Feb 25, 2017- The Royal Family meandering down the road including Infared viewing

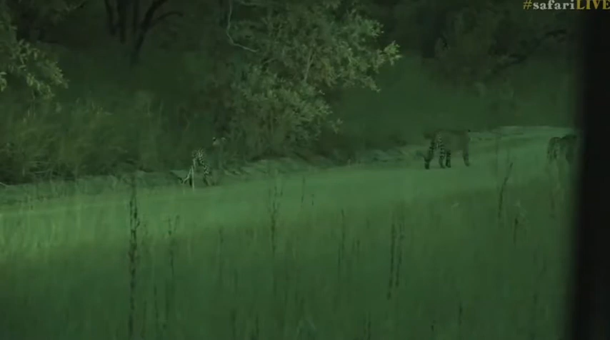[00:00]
In the royal family in infrared. What an exciting surprise. Peter Dunhouser from Nkorok who called
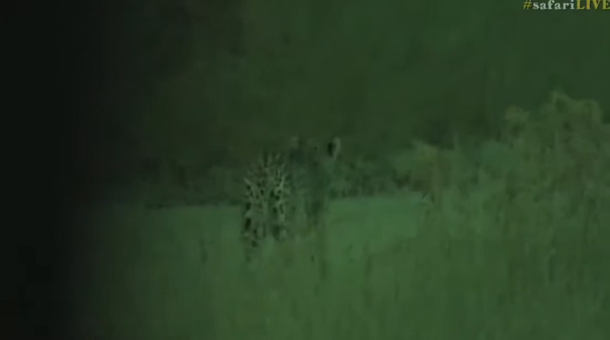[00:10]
us over frantically to let us know that they were there and gives Vim a chance to test out his infrared lamp which is working marvelously. So there we go. Hello.